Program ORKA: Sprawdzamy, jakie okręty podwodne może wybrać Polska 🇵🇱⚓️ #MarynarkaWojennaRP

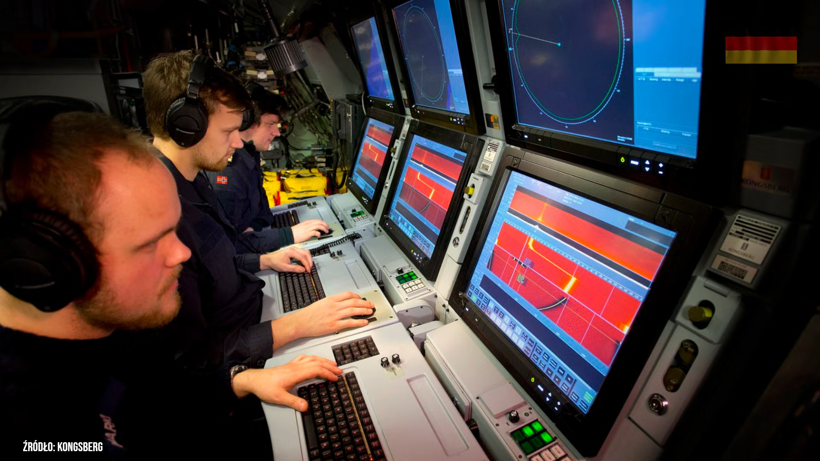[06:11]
rozwiązanie zintegruje szeroką gamę czujników, w tym akustycznych, elektrooptycznych i radarowych, a także nowoczesne uzbrojenie.